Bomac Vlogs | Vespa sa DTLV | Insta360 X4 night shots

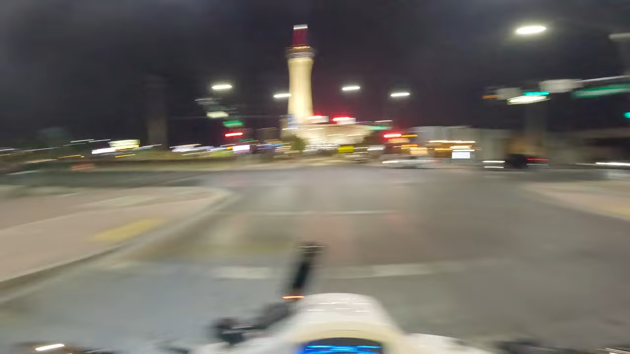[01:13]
Pero mamaya, mas maganda yan banda dun sa papasok na tayo ng Fremont kasi andun talaga yung heart of downtown. Ngayon, medyo nasa sentro tayo.
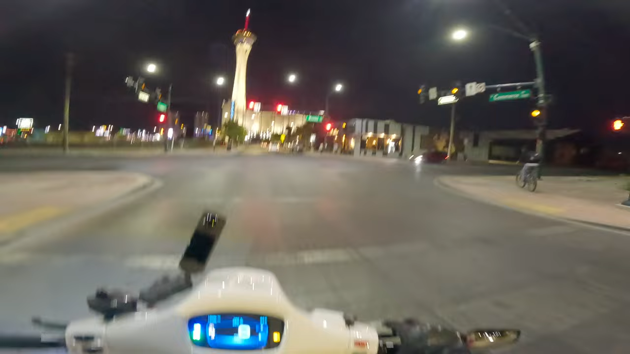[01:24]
This is downtown at night, guys. Malinis naman siya, madaming ilaw. Hopefully, nakikita nyo sa 360. We were just here actually last week, di ba?
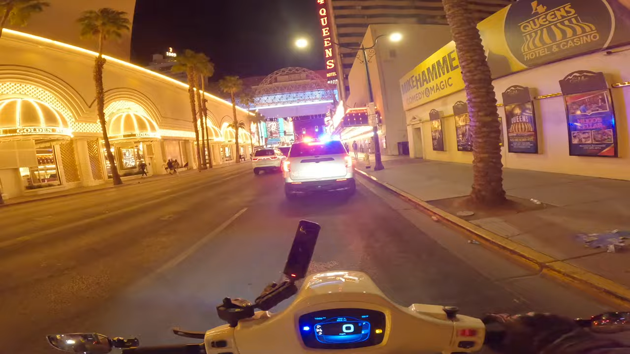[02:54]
Tatawid na tayo. Anong nangyari? Ba't imilaw?
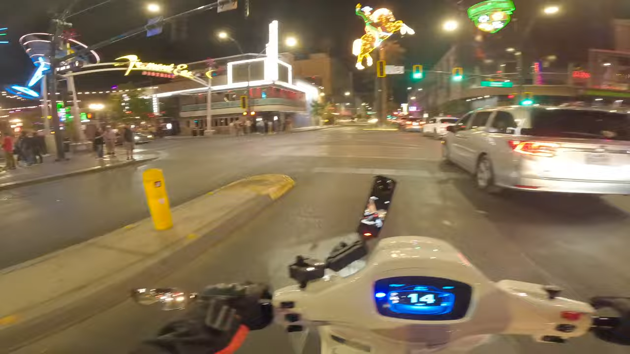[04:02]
Ito ang mga locals. Tignan nyo ang daming bars left and right.
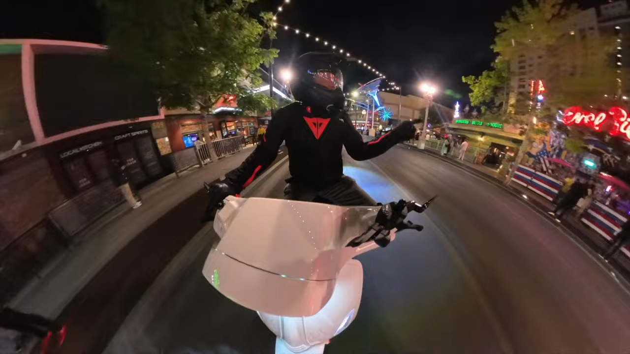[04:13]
Diyan, masarap yung pizza dyan. Evil pie. Yung police nasa gitna.
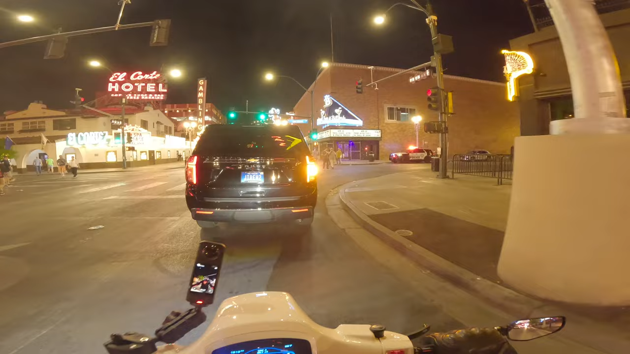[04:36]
Talaga nakasulat pa dyan sa labas yun, sa mga ano nila, nakalagay dyan, parokya ni Edgar.
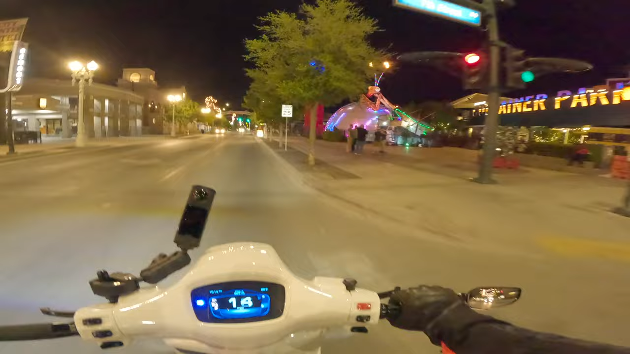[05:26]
Ito yung container park. Nakapasok na rin ako dyan once before. It's alright. Oh, adventure riding sila, boy! Okay. So, balik na tayo.